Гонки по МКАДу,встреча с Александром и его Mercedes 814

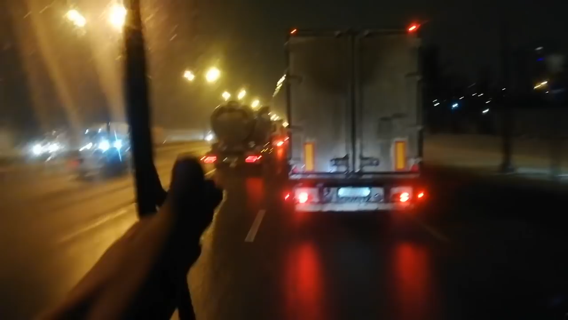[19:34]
Я же всегда выезжаю в 8 с Чехова, там, с Подольска образно. Встаю на МКАДе в пробку. Бля, по этой рации это вообще отдельная история. Короче, все хочу проверить, ну, хотел проверить теорию.
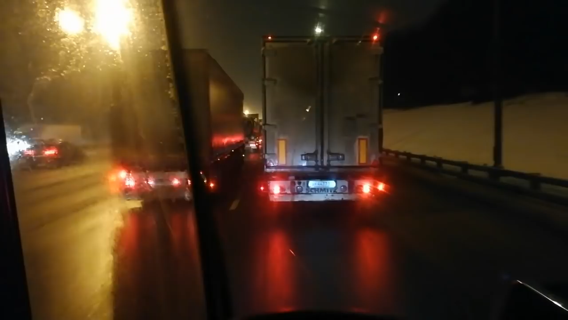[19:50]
Если мне лечь спать и поехать часов в 10, то же самое, что я 2 часа теряю в пробке, просто поспать. И что вы думаете? Теперь тут пробка из грузовиков. Просто МКАД встал. Не знаю почему, но вот просто из грузовиков. Левые все полосы едут, а мы стоим. Хотя время 10:30. Нас дотянули до 10:30, ну, до 10 часов с этими документами, потому что там клюшка одна.
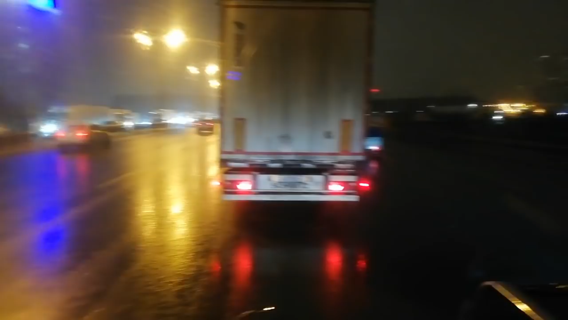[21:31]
Пробка есть. На наружке вообще народ стоит, вешается. Блин, сейчас как вам показать. Просто наружка стоит колом. Все так прилипли.
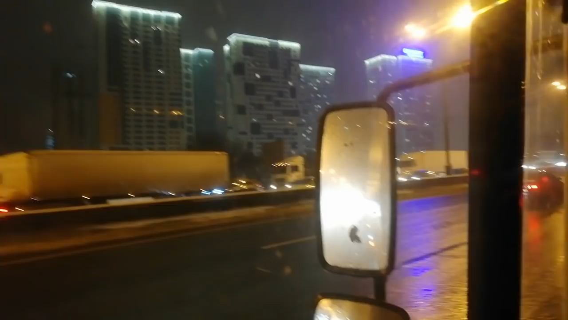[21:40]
А прилипли знаете почему? Потому что наши коммунальщики решили почистить дорогу в момент, когда фуры как раз в 10 часов МКАД открывается для фур и для грузовиков, которые с высшей общей массой 12 тонн, у которых нет пропуска. Все грузовики выезжают с 10 часов вечера. Ну и что, вы думаете, все выехали? То есть все стоят, отстаиваются до МКАДа. К 10 все подтягиваются.
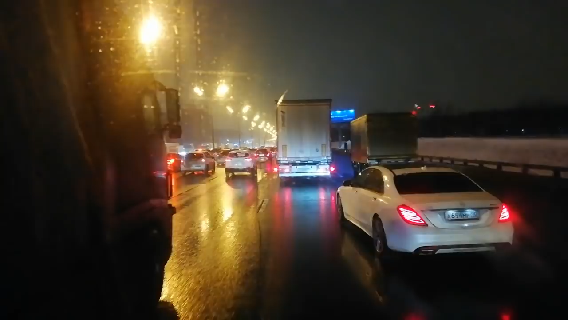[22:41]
То есть их не обогнать никак. Они идут один за одним, так на расстоянии метра. На всех полосах. И все. Все фуры прилипли. У кого-то, я вот поэтому и говорю, то есть тахографы надо для московского региона другие правила делать. То есть, например, в Москве, ребят, ладно, ездите там не 4 часа, а без проблем, без остановки, например, чтобы у вас было 6 часов, 7 часов. Потому что бывает, выйдешь из дома в пробку,
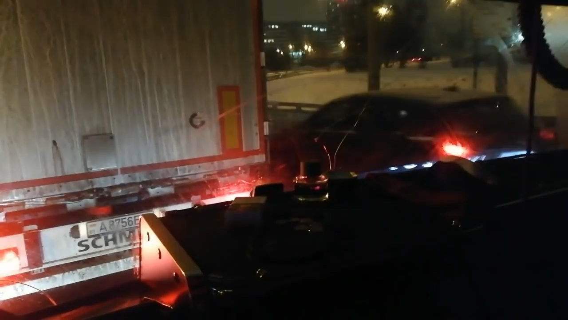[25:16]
Народ просто подрезает, как едьте вы культурно, да? Чё такого? Ну, постоим. Хотя, может, на легковой так же бы ехал. Ё-моё, чё тут такого? Ничего страшного. Наверное. Всё, стоим, пробки. Эх, Виталя, мандел-мандел на всех, что в третьем ряду едут. Ты сам выехал, я, короче, на третий.
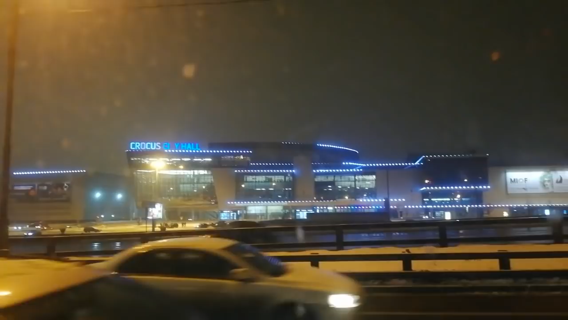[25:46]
Крокус Сити Холл. Выехал на третий, потому что где волоколамка, у нас там сужение. Блин, чуть не заглох.
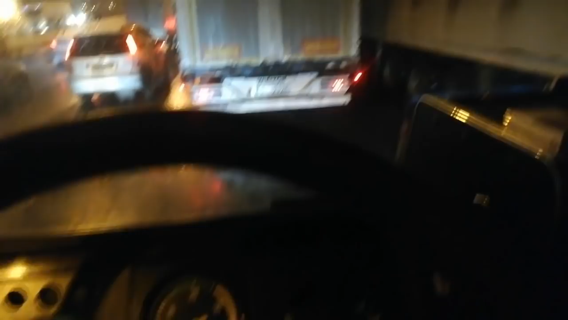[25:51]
Чуть не сдал. Выехал на третий, да потому что невозможно ехать. Смотрите, все ряды заняты фурами. Вот эти все ряды слева пытаются уйти на волоколамку направо. Тьфу ты, волоколамка. Хотя это есть, по-моему, волоколамское шоссе. Короче, не суть. Беда бедовая. Пробка адовая.